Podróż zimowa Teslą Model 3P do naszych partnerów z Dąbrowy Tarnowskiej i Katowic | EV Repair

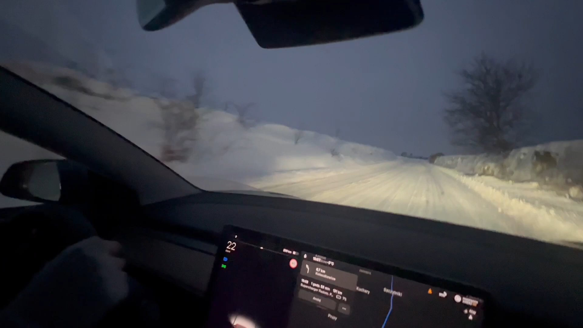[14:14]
Od Dąbrowy Tarnowskiej do Kielc mniej więcej. Także, patrzcie, co tu się dzieje. Elegancko. Dawno czegoś takiego nie widziałem. Taką zimę lubię.